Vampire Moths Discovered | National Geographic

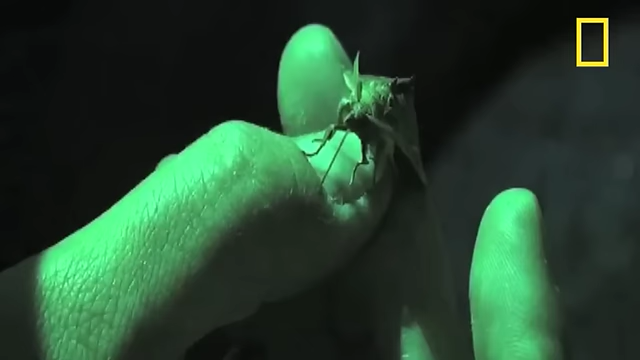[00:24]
they drilled their hook-and-barb-lined tongues under the skin and sucked blood. The blood sucking can go on for several minutes.